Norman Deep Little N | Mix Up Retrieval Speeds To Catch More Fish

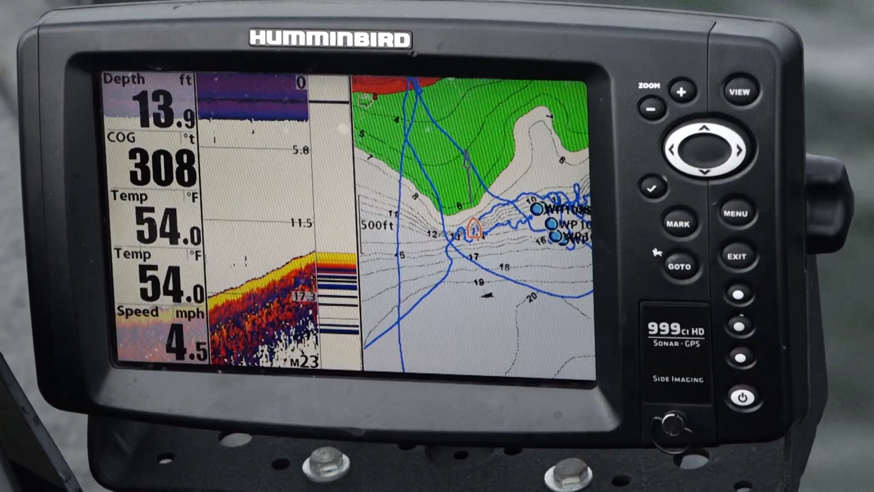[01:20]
On screen: depth 13.9 ft, speed 4.5 mph
looking for these little irregular outcroppings or these little high spots on these things and